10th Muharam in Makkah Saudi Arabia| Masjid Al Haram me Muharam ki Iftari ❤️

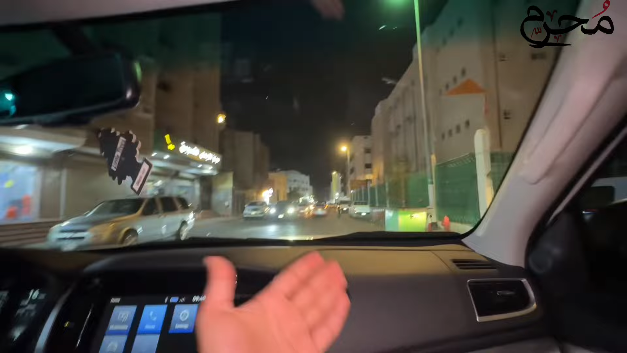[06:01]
مکہ جانے جدہ جانے جدہ نہیں جانا تھا چلو جدہ چلتے ہیں جدہ بھی جانے ہم ہے ہم ٹھہرے بیلے ہم تیار ہو جاتے ہیں ہر جگہ جانے کے لیے یہ جی گلی ہے مکہ کی ماشاءاللہ بڑا اچھا فیل ہوتا ہے مکہ میں ایک عجیب خوشی خوشی کی وائبز آتی ہیں ایک مہمان ہے ان کو پک کرنے سامنے آپ دیکھ سکتے ہیں بہت ہی پیارا روڈ ہے یہ
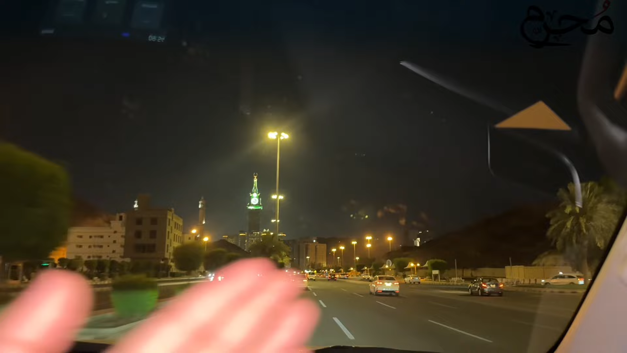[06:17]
رائٹ سائیڈ پہ کدائی پارکنگ ہے ہر جانے کے دنوں میں یہاں سے ہم لوگ بس پکڑتے تھے کدائی سے اور